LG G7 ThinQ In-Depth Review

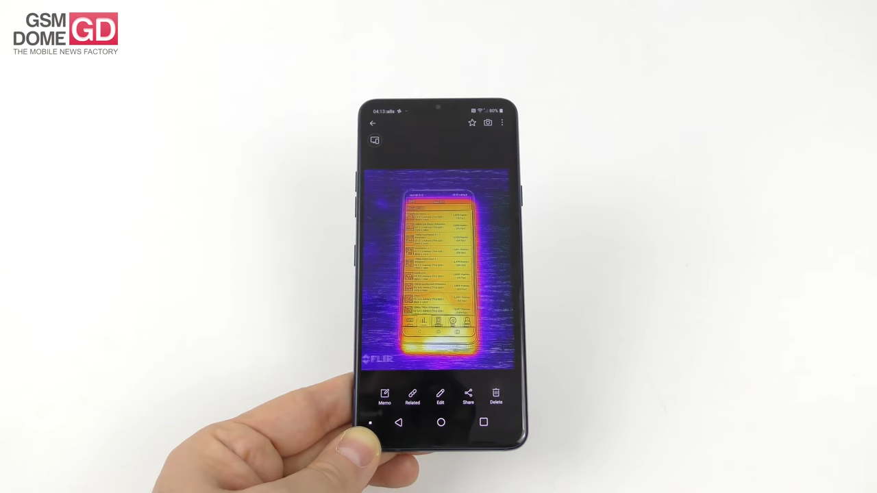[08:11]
And you can see it dissipates heat very well.
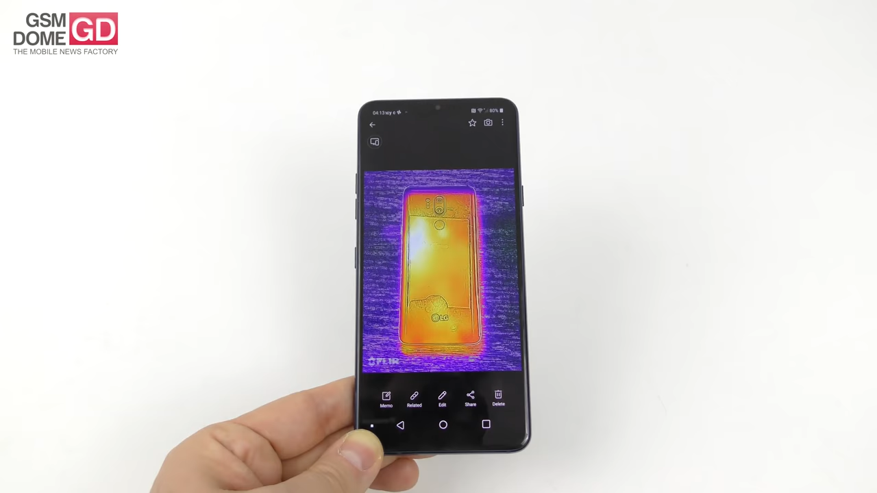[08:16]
There's no very high point of heat on its body.